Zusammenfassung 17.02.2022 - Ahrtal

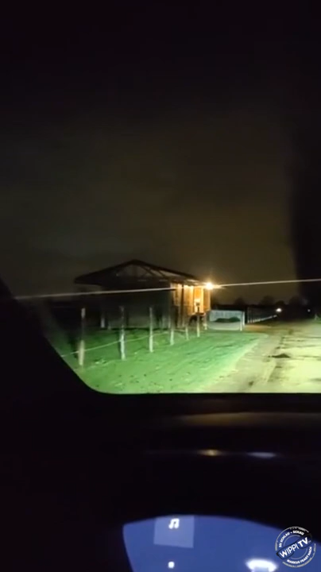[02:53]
hätte es jetzt auch schon schlimmer aussehen können weil hier sind viele äste wieder nachgewachsen aber hier ist alles okay bei uns im westen würde ich mal sagen ich hoffe bei
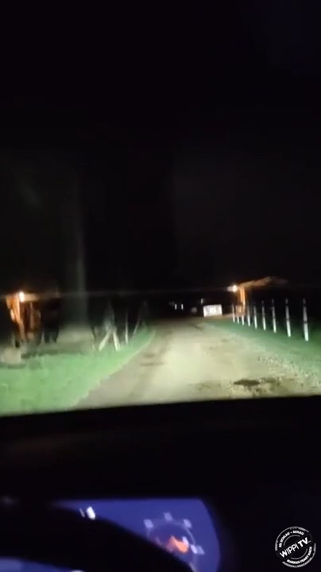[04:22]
die ecken die betroffen werden hier ist ein pfahl umgekippt naja
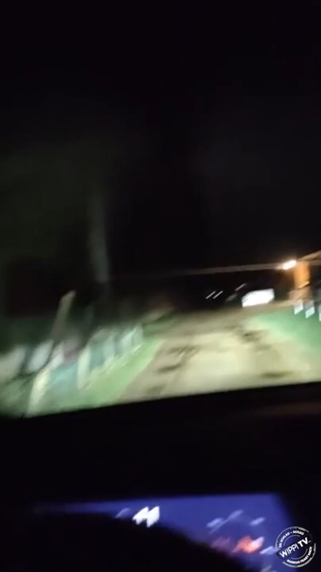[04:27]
nichts wildes macht's gut ich bin heute auch wieder im ahrtal um 10 uhr habe ich einen ganz interessanten termin und ich werde auch die ganze zeit begleitet von der kamera weil über mich eine langzeit
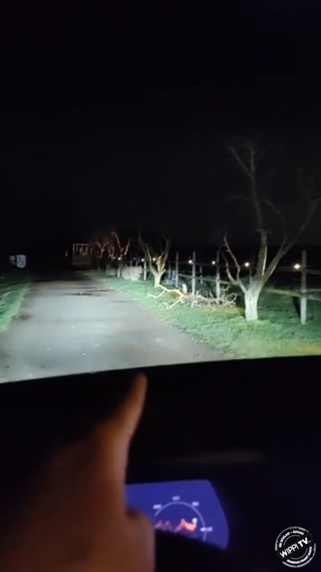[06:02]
apfelbaum zusammengekracht durch den sturm aber der hatte wahrscheinlich vorher schon ein problem genau und das ist so dass was was jetzt auch so ein bisschen parallel läuft wer ist eigentlich marcus wipper führt morgen wollte auch ein filmteam hier auf den hof kommen den habe ich allerdings abgesagt der termin ist auf nächste woche verlegt weil das einfach wenn